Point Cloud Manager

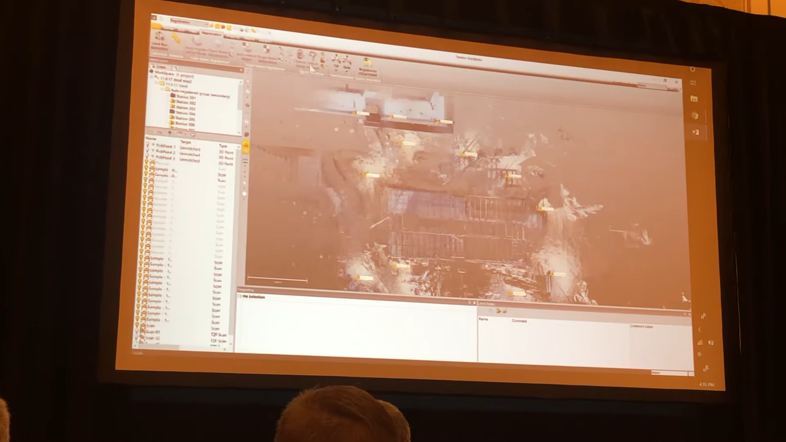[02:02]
As a survey, not the best workflow, but something you can do quickly to put the data in the recording system.
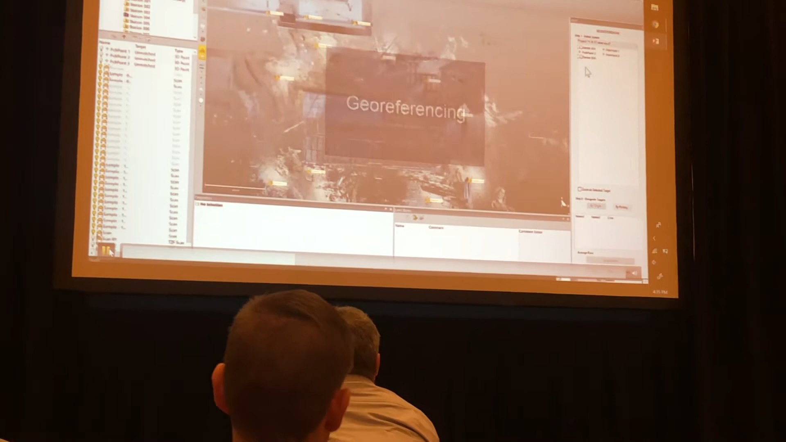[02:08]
What I showed you there was clicking on georeferencing, and this is that dirty georeferencing I'm talking about.
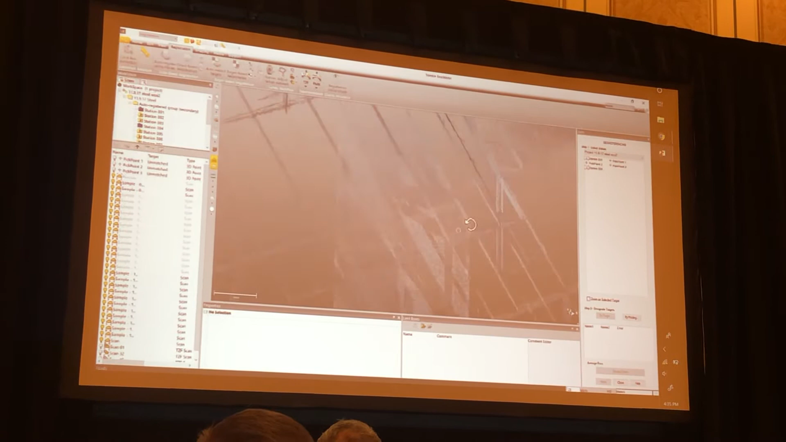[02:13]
This is going to be, I found the coordinates of the concrete. In auto-pads, I found the coordinates of the concrete sections.
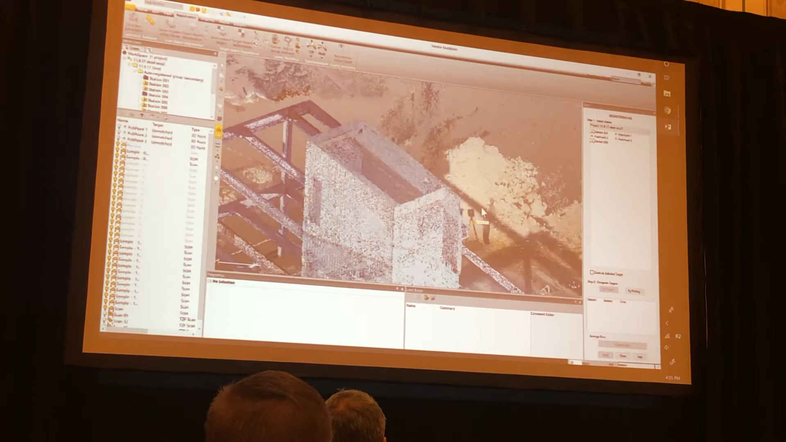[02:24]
I'm then going to just select those points to quickly assign them a coordinate.
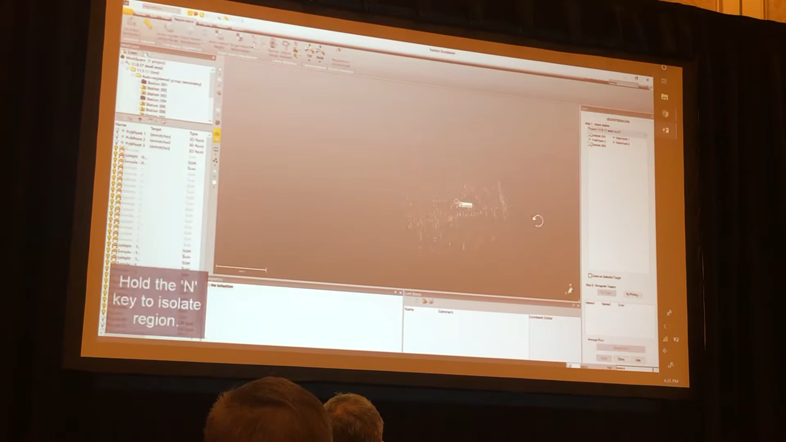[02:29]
I would do this for a couple points to make sure that they are set up correctly and on different systems.
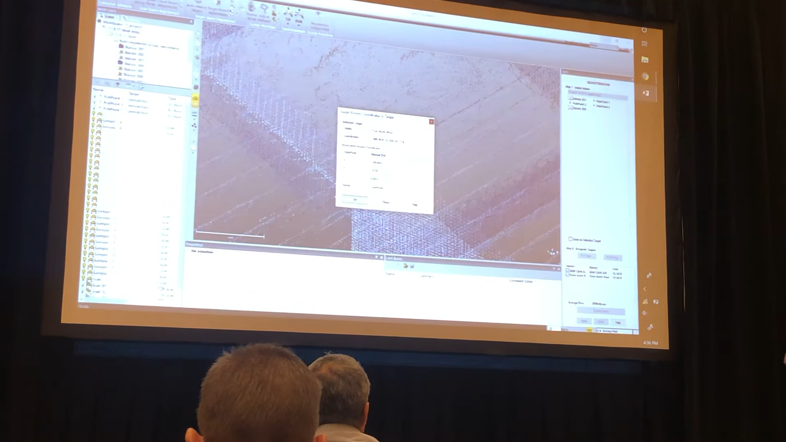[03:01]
I wanted the coordinates, so I'm going to go back and fix that. What I was able to do there was, with those three points, essentially reference them to about a centimeter and a half.
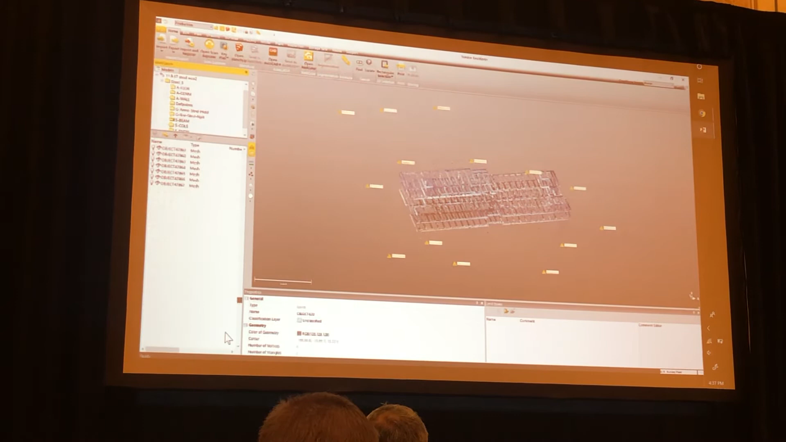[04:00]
So, I'm selecting all the mesh, or all the entities, and then I'm going to create a mesh. So, I compared that one, essentially that one component to everything else.